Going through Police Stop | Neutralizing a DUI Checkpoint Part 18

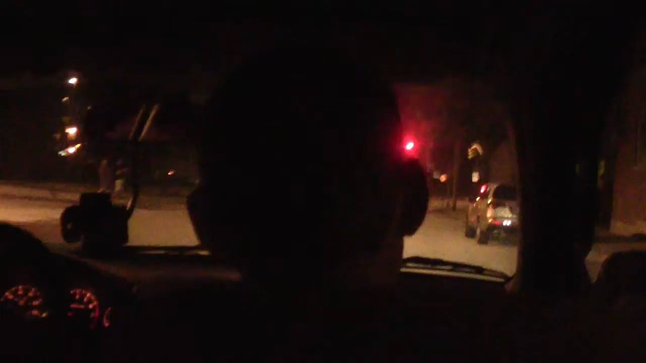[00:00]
walking from here okay oh my god well it looks like someone's trying to warn you about the checkpoint yeah you guys rock you guys
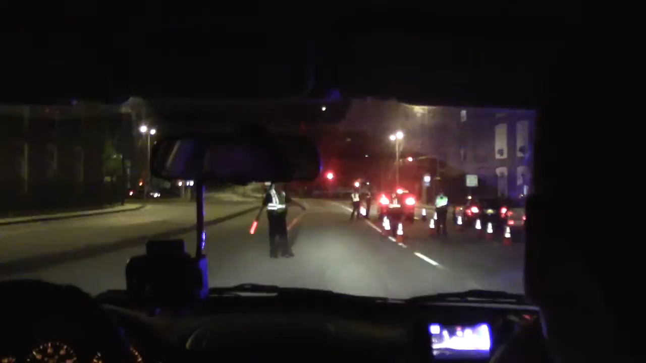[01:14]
awesome all right first try hi oh my gosh yes sir hey how's it going how's it going good captain hopkins has been interested please do a photo at sobriety checkpoint